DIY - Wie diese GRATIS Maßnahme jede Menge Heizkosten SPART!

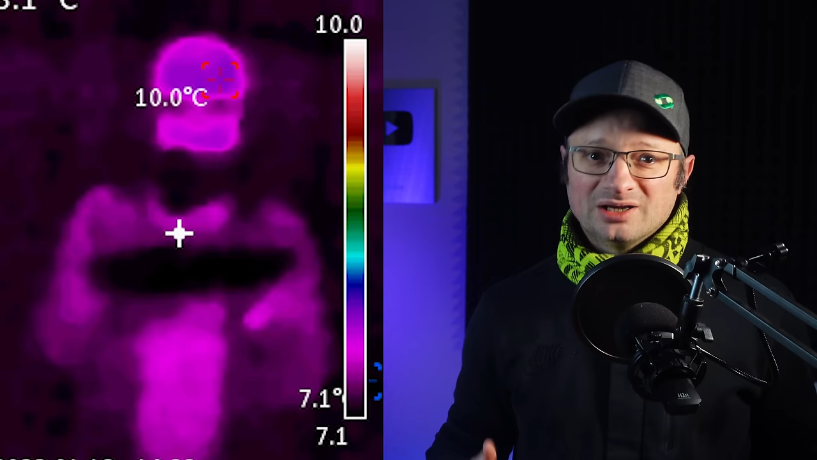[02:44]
Und das ist natürlich total sinnlos. Deswegen der matte Klebestreifen außen und innen, da ich beide Oberflächentemperaturen messen möchte. Und so kann ich dann die Oberflächentemperatur deutlich besser messen. Also das ist so ein kleiner Trick, den tatsächlich relativ viele Leute machen, die IR-Kameras für zum Beispiel Glasscheiben benutzen.